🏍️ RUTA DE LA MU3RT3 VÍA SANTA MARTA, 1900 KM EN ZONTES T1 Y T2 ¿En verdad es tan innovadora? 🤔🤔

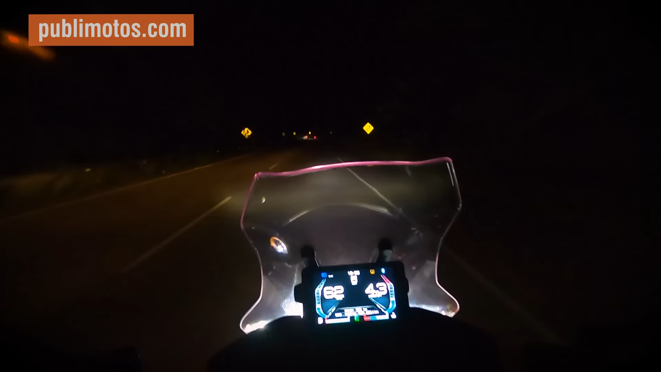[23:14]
Llegando a Puerto Boyacá, 2.5 km antes de Puerto Boyacá, un pedazo feo. Y habían unos huecos terribles donde nos tocaba hacer unas maniobras duras. Duras.